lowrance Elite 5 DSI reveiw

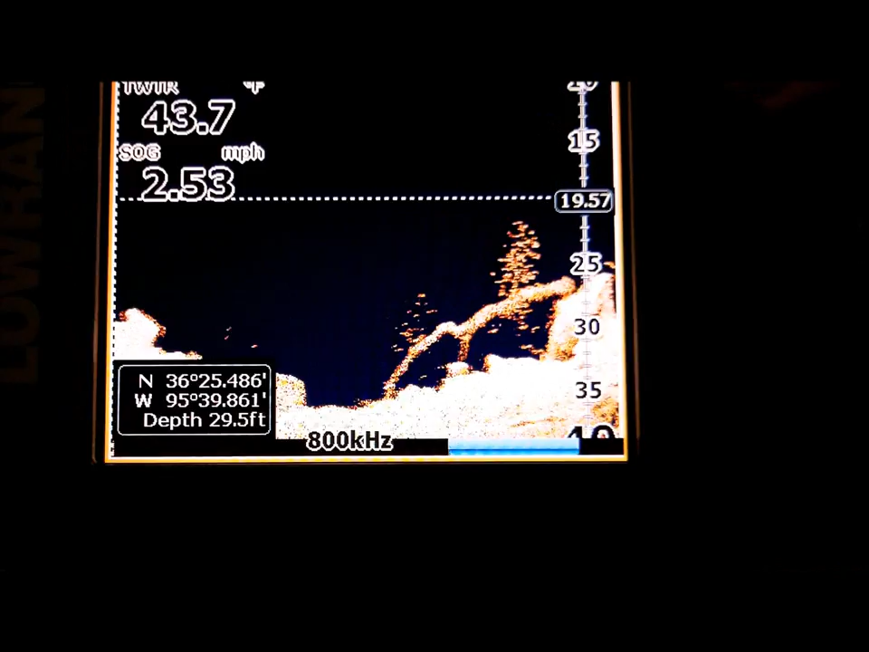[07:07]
On screen: depth 29.5 ft, speed 2.53 mph
back here see if we missed any good logs nope just same bait pile
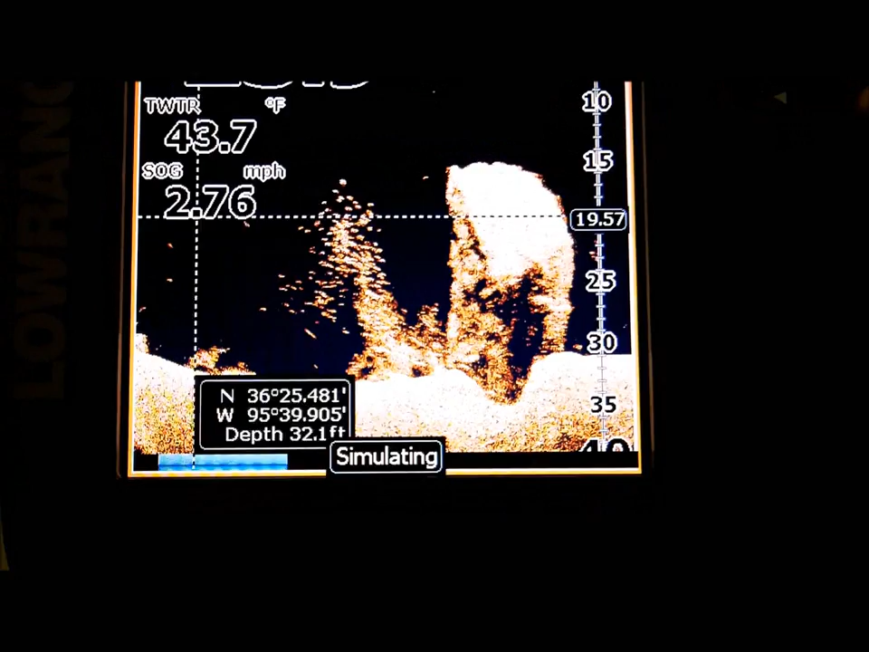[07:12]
On screen: water 43.7°F, speed 2.76 mph
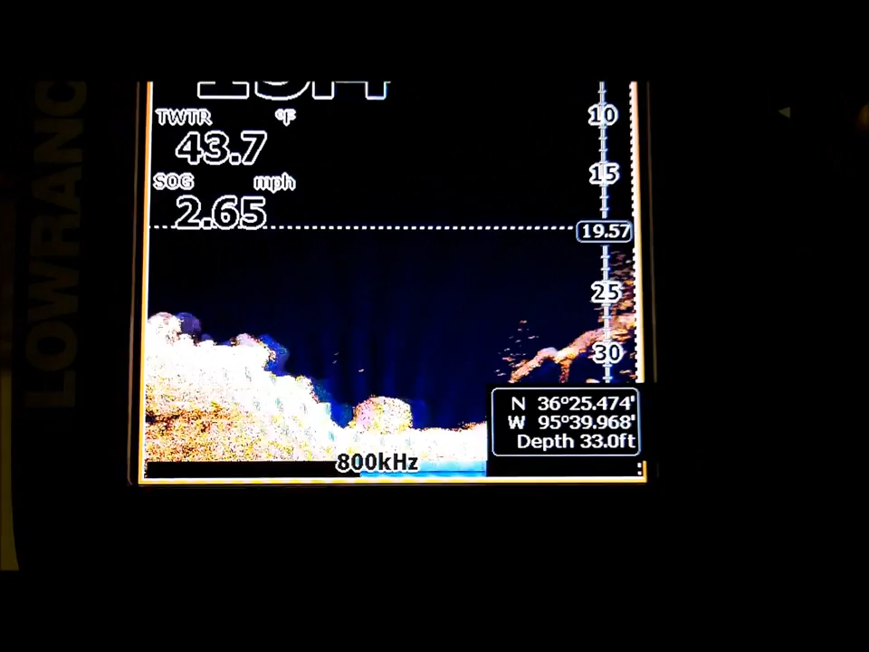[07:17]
On screen: water 43.7°F, speed 2.65 mph
catch up to your cheap catch up to your sonar again we're in some weeds
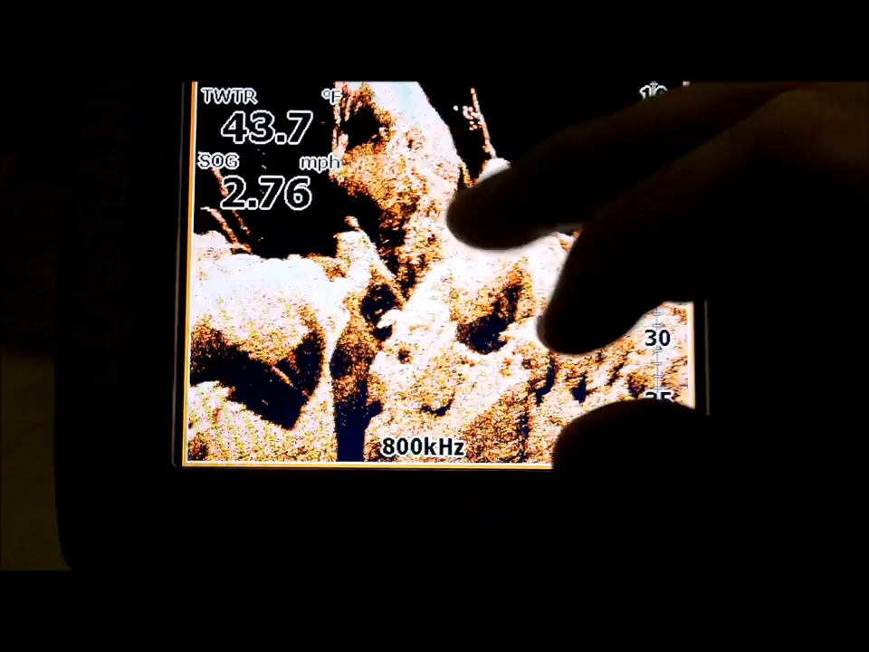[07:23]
On screen: water 43.7°F, speed 2.76 mph
I mean it pretty much just runs the same simulator I don't know why I can't kind of wanted to get a stick on
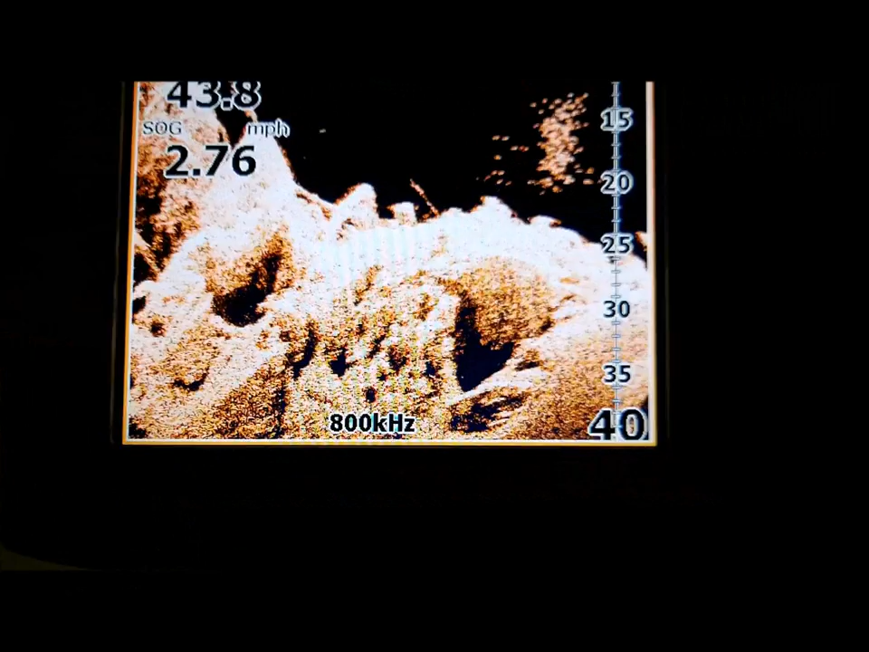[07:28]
here but uh all you people that like navionics this thing is navionics capable just slide your microchip in there it says elite